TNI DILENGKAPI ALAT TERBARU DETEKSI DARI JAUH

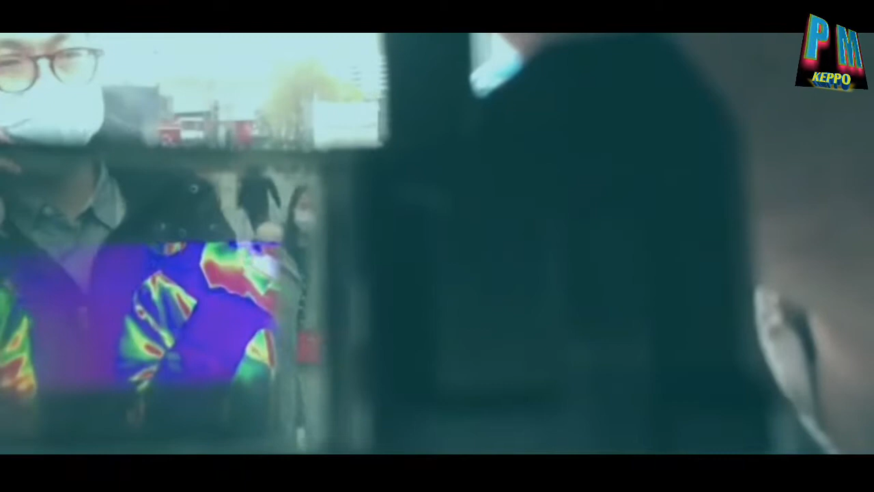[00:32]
Teknik Angkatan Darat akan menggunakan helm canggih untuk mendeteksi suhu tubuh untuk warga Helmet Variable yang lebih